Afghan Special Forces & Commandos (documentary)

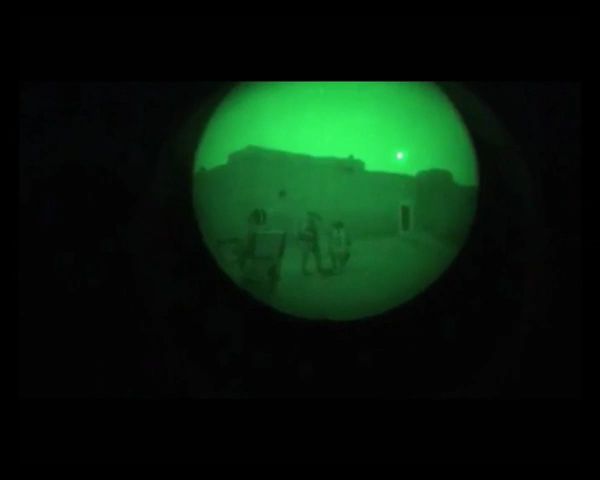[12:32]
If those inside fail to open the door, the assault team blows it.
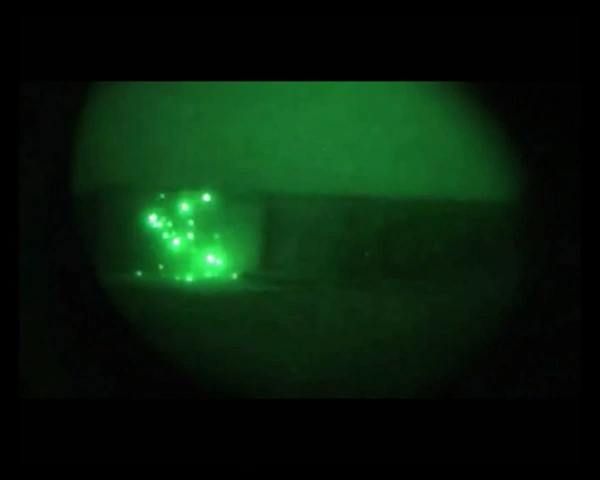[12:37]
This heavy gate, which was in fact the entrance to two combined compounds, took two charges to blow.
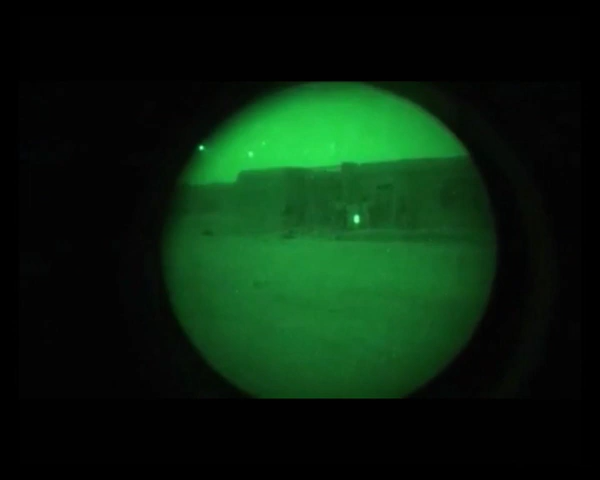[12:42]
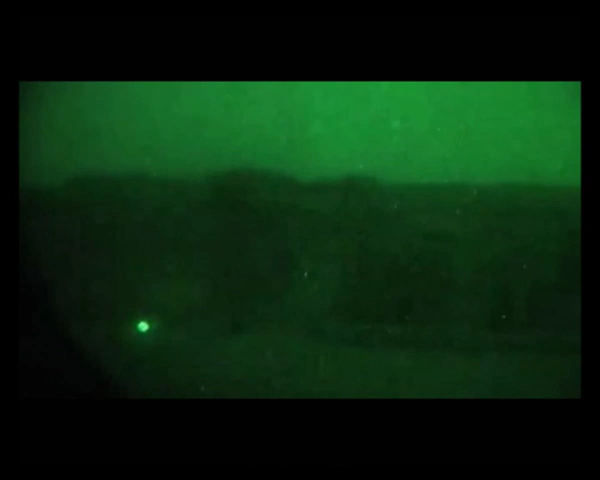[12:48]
The assault team, comprised mostly of Afghans but with some Norwegian mentors, enter the first northern compound.
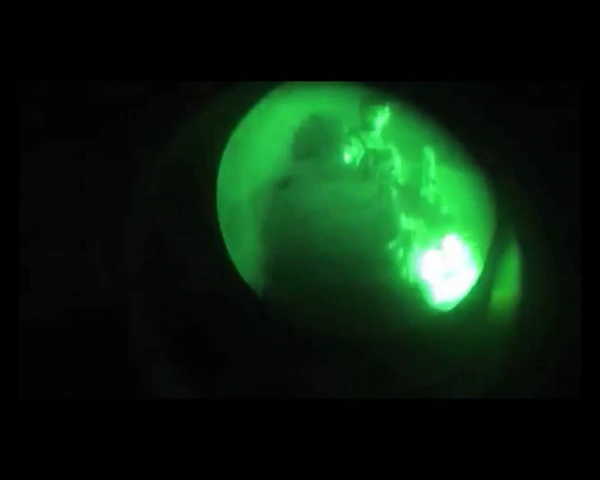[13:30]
But the compound was cleared without incident, and the group of 10 fighting-age men were assembled.